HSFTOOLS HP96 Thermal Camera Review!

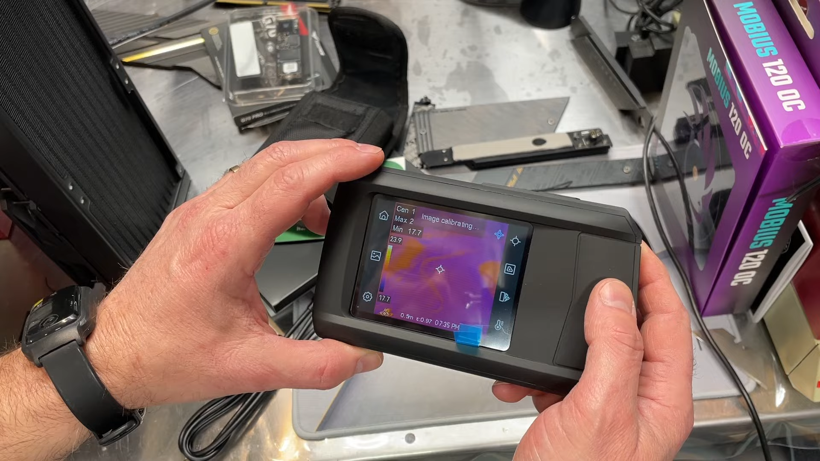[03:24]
And I will go ahead and take the protective cover off.
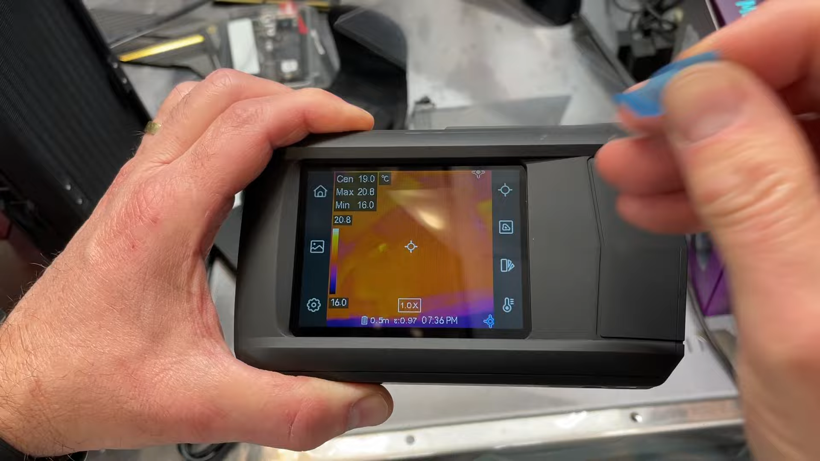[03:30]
On screen: spot 19.0°C, max 20.8°C, min 16.0°C
There's still a little bit of uh glare there from the overhead light so I'll try to hold it to where we don't get too much reflection.
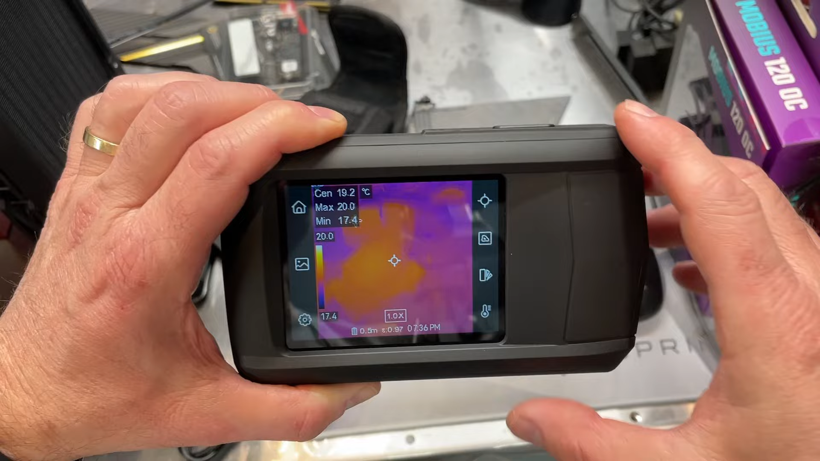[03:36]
On screen: spot 19.2°C
But anyway there's what the screen looks like.
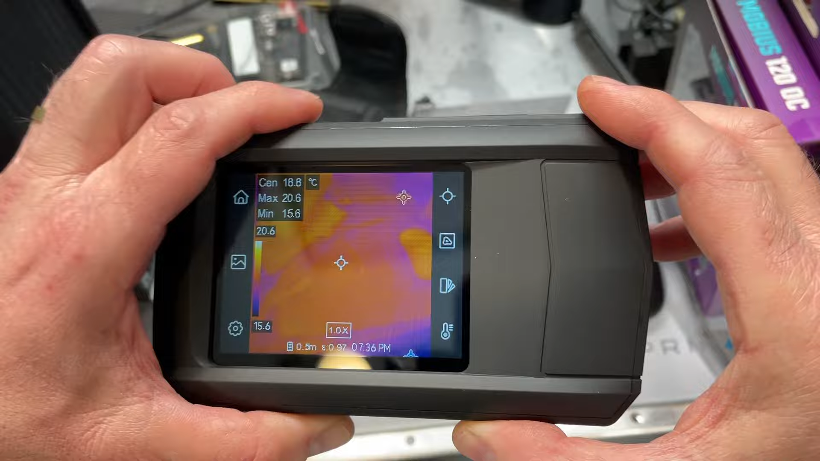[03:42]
And it almost looks like this is a piece that pulls out. But it doesn't.
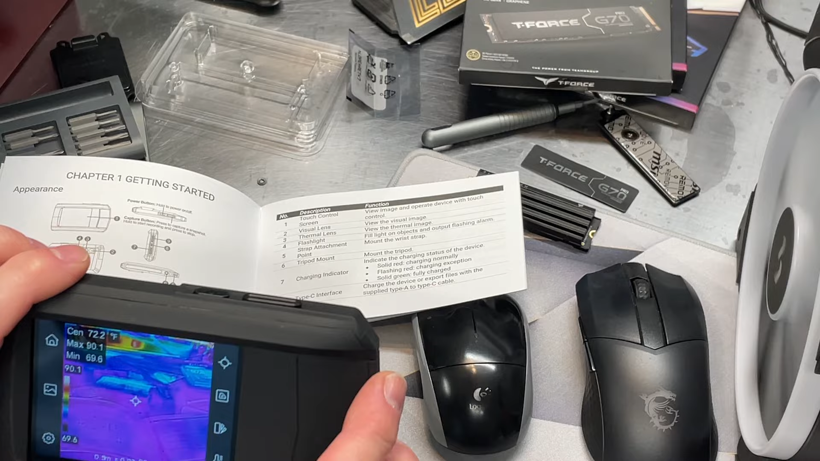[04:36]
that and you're not limited or restricted to only thermal imaging.
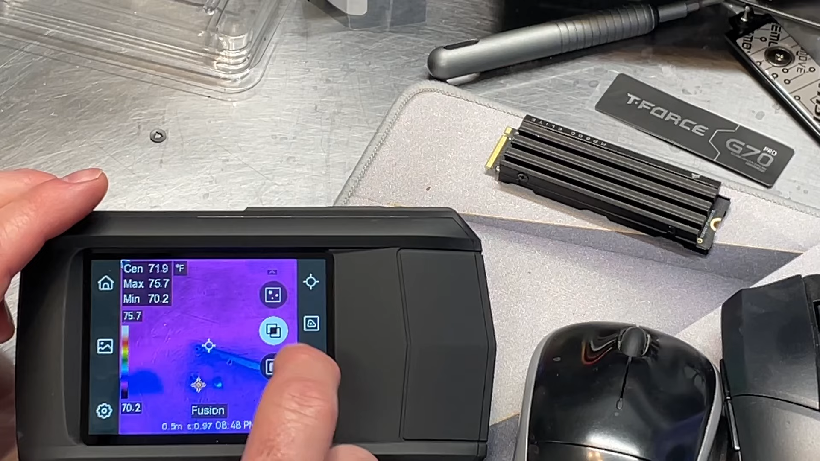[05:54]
oh there we go okay so we got different ways for measurement next one down is switch image mode this is nice so you can okay so you've got quite a few different features there that's nice we can go back
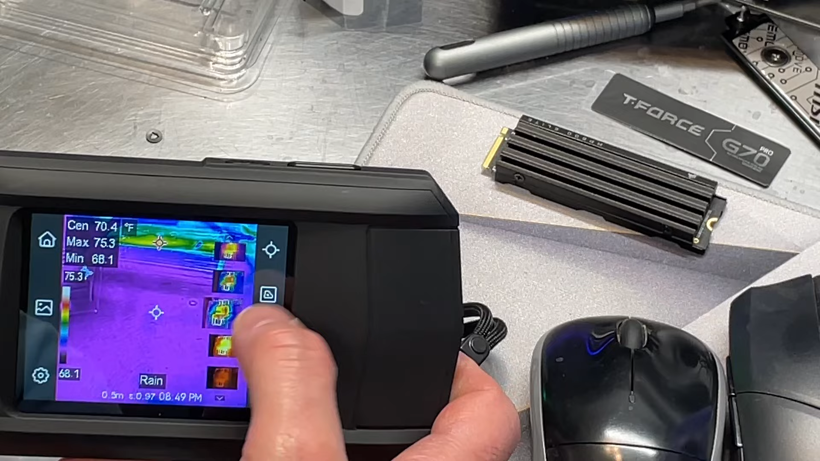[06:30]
which is nice which is nice i like that looks like there are quite a few to choose from that almost looks like an x-ray image there
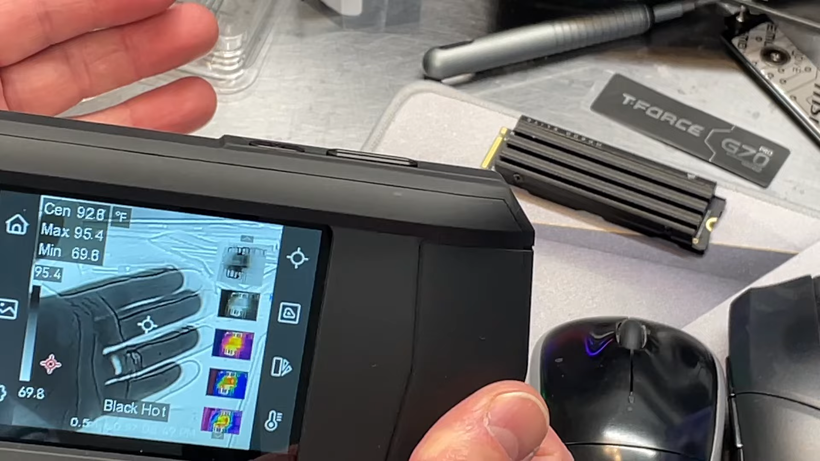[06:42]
all right and then
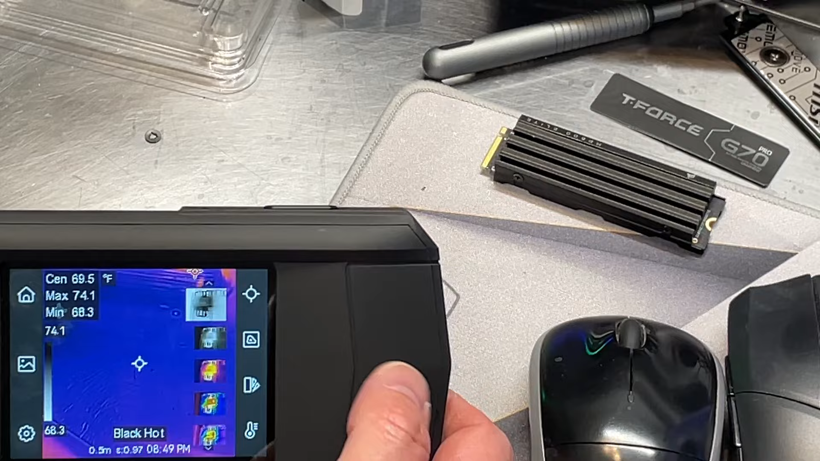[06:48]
the last one is set level and span down here
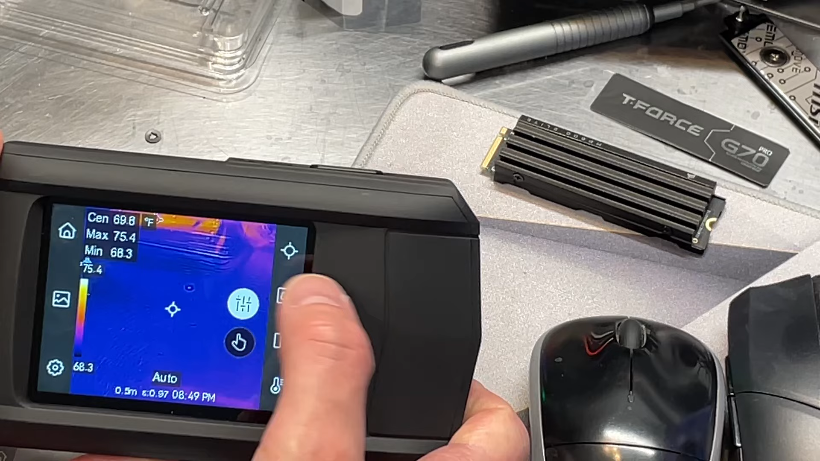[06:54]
On screen: spot 69.8°F, max 75.4°F, min 68.3°F, scale top 75.4°F, scale bottom 68.3°F
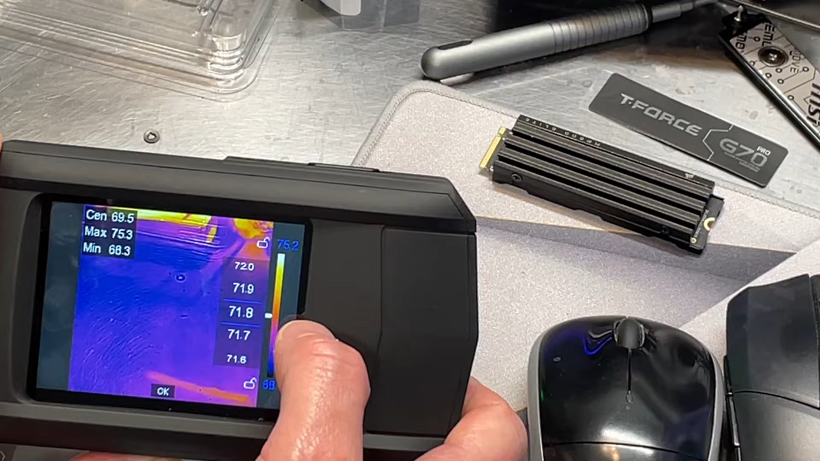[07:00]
so it must be the range of temperatures
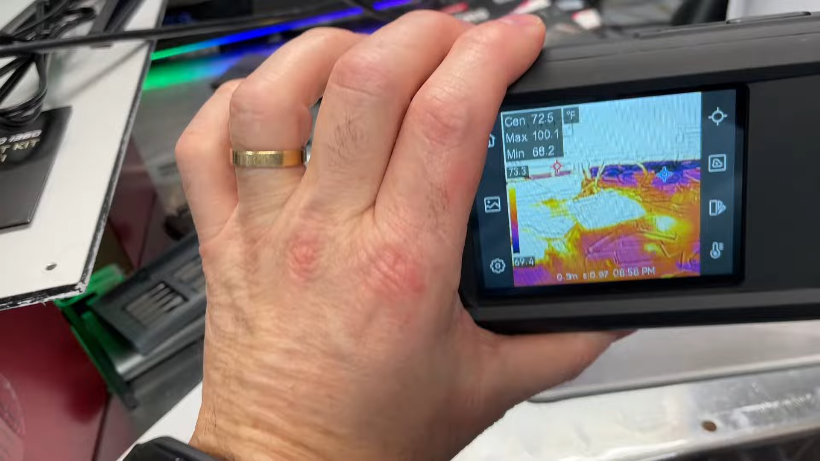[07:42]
temperatures but it actually has many practical applications and i'll be showing some of those here and usually what you're looking for with this type of a camera you're looking for an abnormally hot area like for example on an electrical box the hot area would indicate a high load or a loose connection and
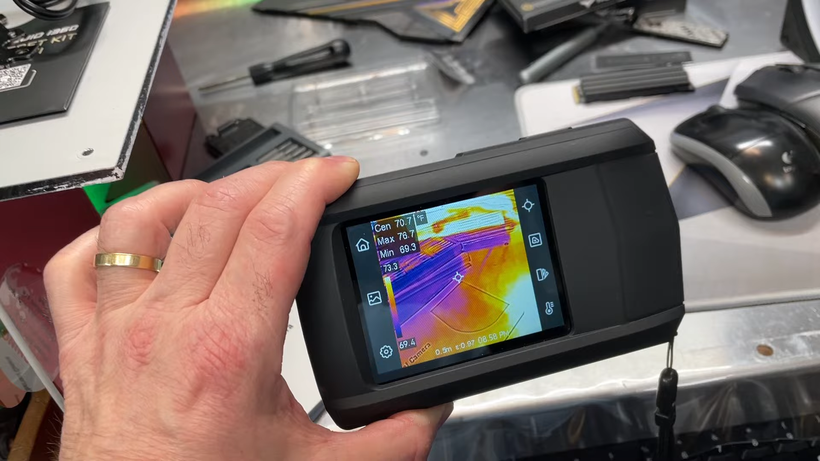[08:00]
it can give you some insight into a problem before it happens and here is the engine
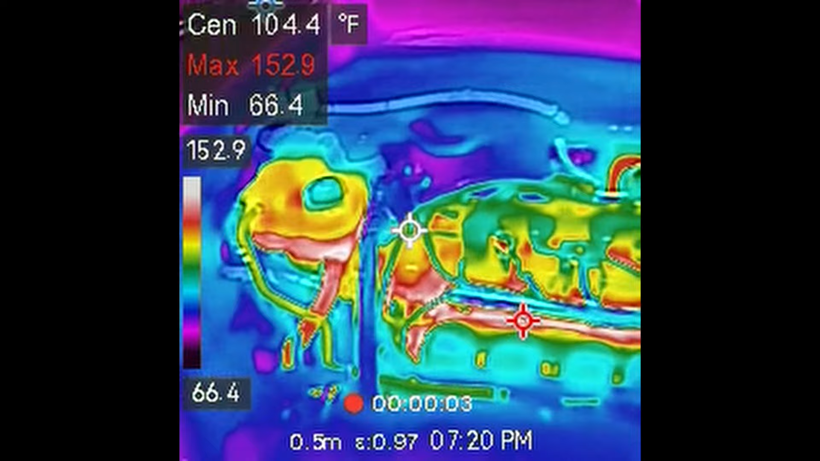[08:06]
On screen: spot 104.4°F, max 152.9°F, min 66.4°F, scale top 152.9°F, scale bottom 66.4°F
of my vehicle i just finished driving it you can see some the hot spots there
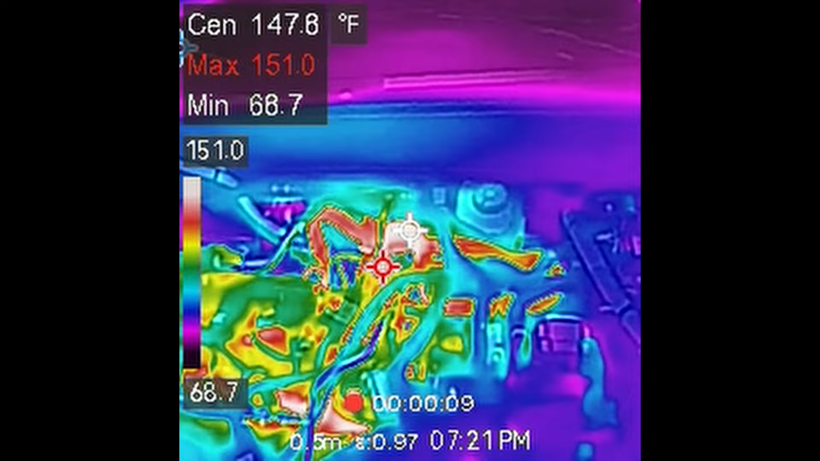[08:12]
On screen: max 151.0°F, min 68.7°F, scale top 151.0°F, scale bottom 68.7°F
and of course you can see places that are much cooler relative to the rest of the engine
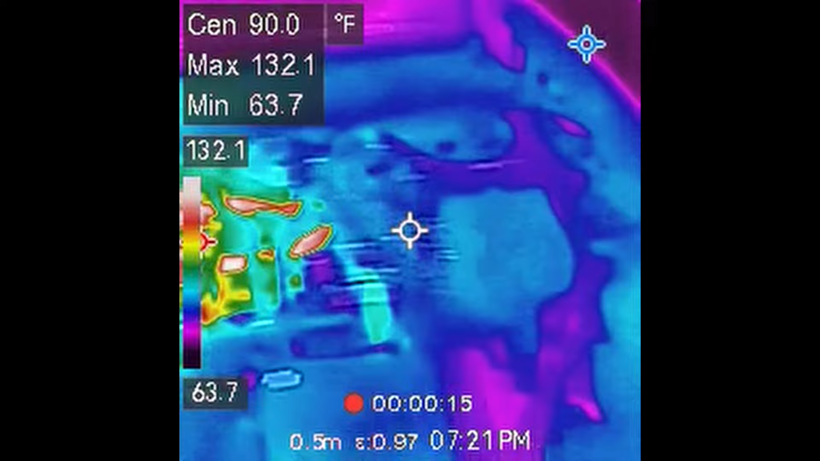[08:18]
On screen: spot 90.0°F, max 132.1°F, min 63.7°F
so there's the reservoir tank over here you can see it's pretty warm
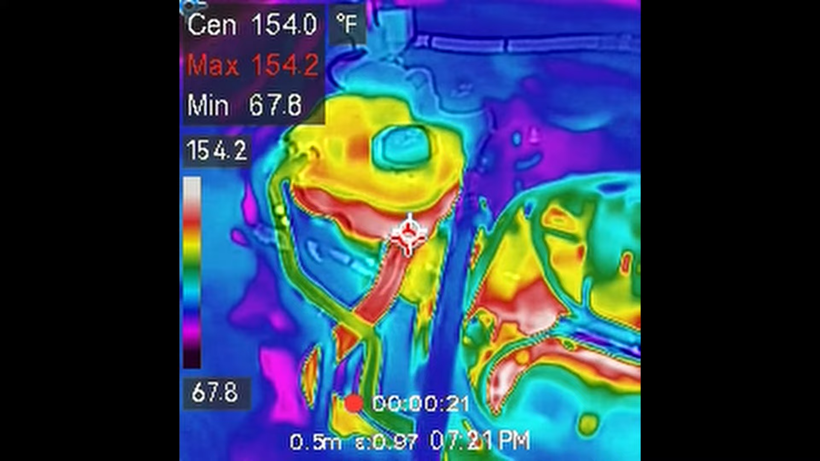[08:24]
On screen: spot 154.0°F, max 154.2°F, min 67.8°F
there are parts of the engine block itself that are pretty warm
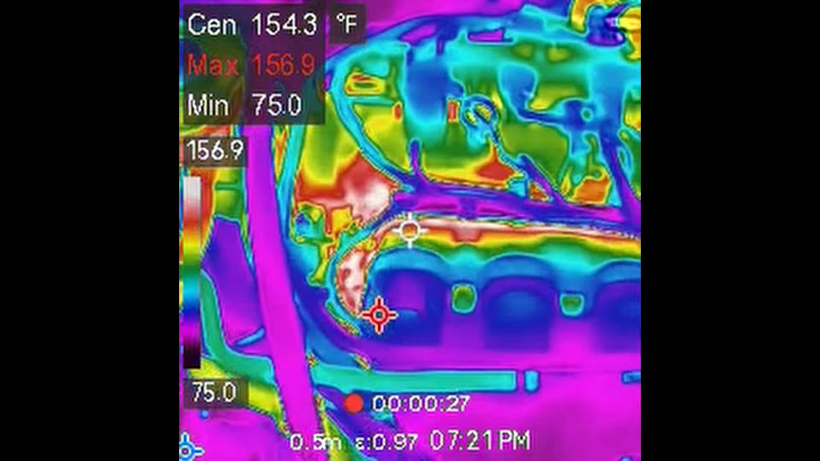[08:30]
On screen: spot 154.3°F, max 156.9°F, min 75.0°F
now the blue areas here these cooler areas are the plastic intake manifold so it is considerably cooler